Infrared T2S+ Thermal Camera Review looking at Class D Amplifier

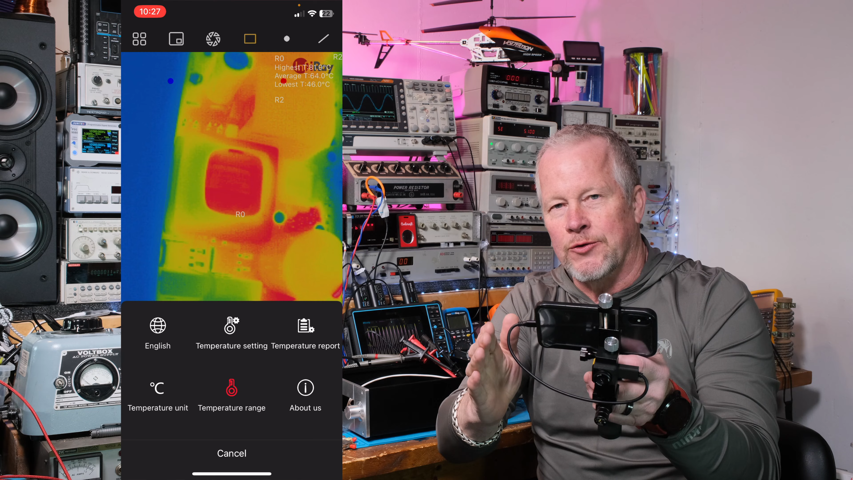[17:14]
then it changes that it goes to maybe say 20 degrees and it stretches those out with the colors all the way across. So you still get something white and you still get something blue, uh, even though the temperature is only 20 degrees apart. I think what this is, is you set the temperature range, say, I want to look from 10 degrees C to a hundred degrees C and then it sets a scale. So if something gets up to a hundred, it's going to turn white. And if something's cold down around, you know, the bottom of the scale, it'll be blue.